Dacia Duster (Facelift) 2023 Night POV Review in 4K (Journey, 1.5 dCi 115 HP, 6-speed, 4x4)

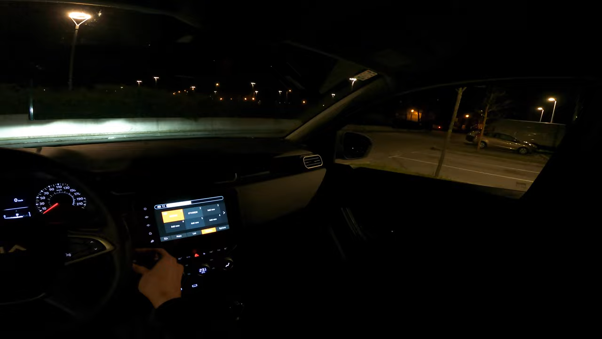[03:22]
I have to mute it not to get a copyright strike so yeah I'm gonna keep it on navigation I have to agree to this every time you turn it on navigation is kind of basic but again you have the Apple CarPlay and you can you know use Waze Google Maps and so on and I don't think I've forgotten anything else let's just start driving
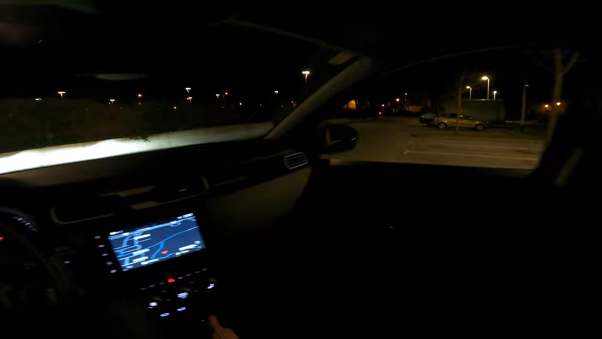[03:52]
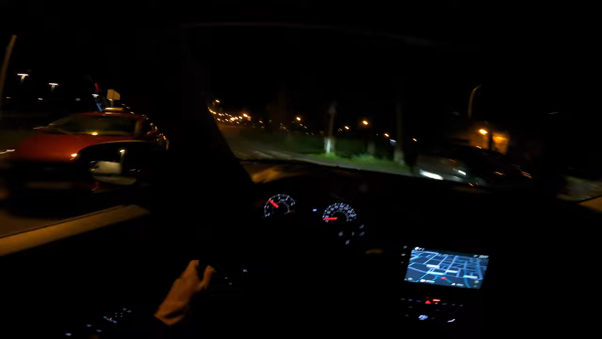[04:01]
now I immediately you're gonna see now that a pillar is sort of an issue now there's a stop sign here so if I stop and
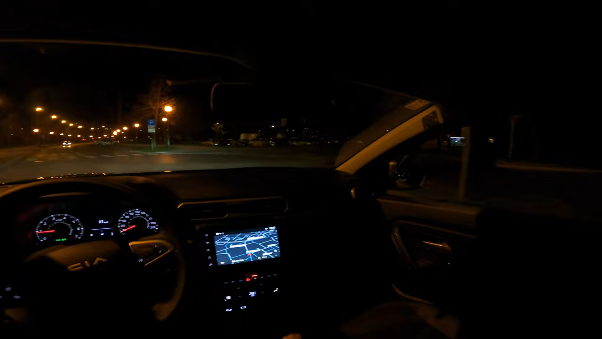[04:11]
I come a little bit closer you can see that the a-pillar would be blocking my sight also for the pedestrians coming from the side it is you know a little bit unfortunate now let's start talking about the diesel engine because there's a lot to talk so 115 horsepower seems a little bit underpowered don't be like that person he then turn on his main
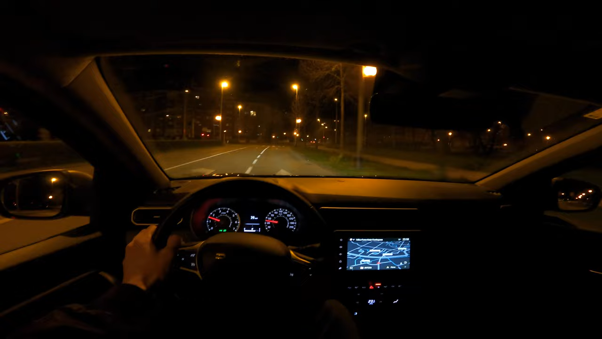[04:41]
headlights on he's driving with his day jump running lights so always keep your lights on automatic yeah common issue these days now back at the engine so 115 horsepower you know on paper it seems like it's enough for this light SUV but I would say it's a little bit underpowered and there is no stronger diesel engine due to the new regulations so they have to have a low CO2 emission but you do have a 150
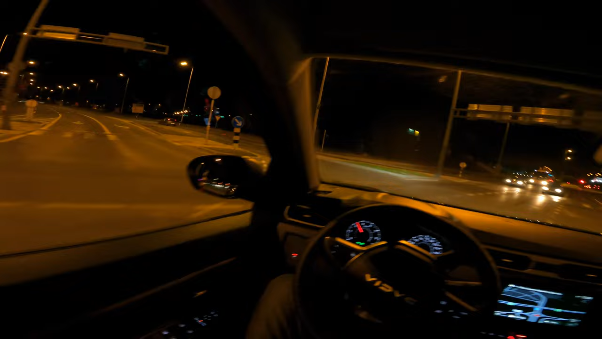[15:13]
I think even in the ad dutch I was kind of advertising that now you're also going to see now the led headlights performance as well uh you know ld projector is quite decent good better than the old halogen lights it's not matrix but it's still good
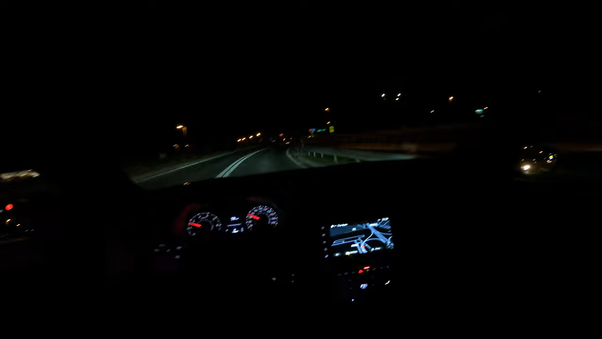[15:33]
now there's a little uphill here so I need to use lower gear
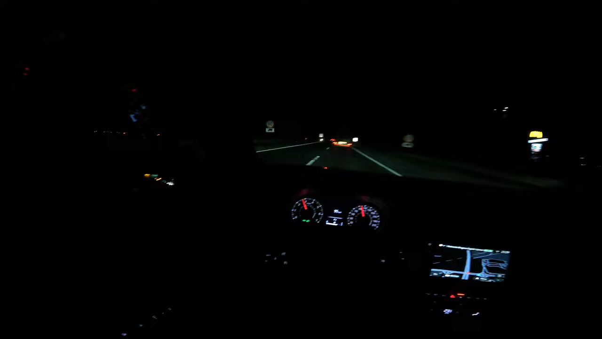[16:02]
how to speed up nicely downhill so let me catch some speed while I'm going downhill
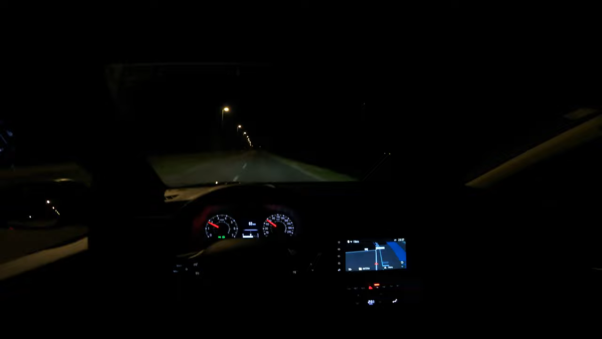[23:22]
it's more stable uh we won't do 0 to 100 because it's like over 10 seconds so it's just like really you know super slow and it's also a new engine that hasn't passed braking periods so i won't stress the engine it's not recommended to do that uh in the first thousand kilometers now um yeah let me just stop here and show you the headlights
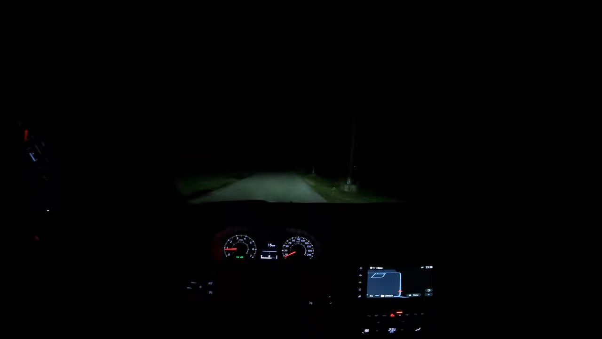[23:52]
and this is the long beam so i'm gonna take my iphone out has a better camera with a better sensor so i'm gonna see how it looks more in person
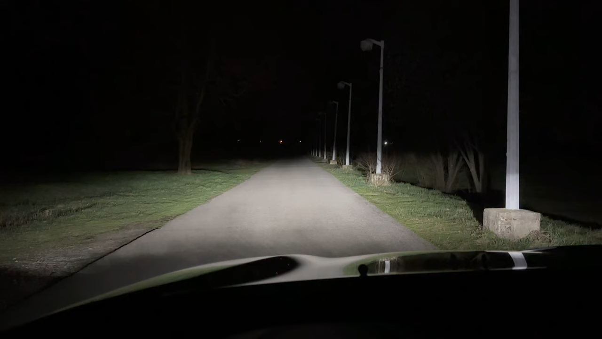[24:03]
so that is the normal beam and that is the long beam so just to share the brakes a little bit you know they're pretty good not too aggressive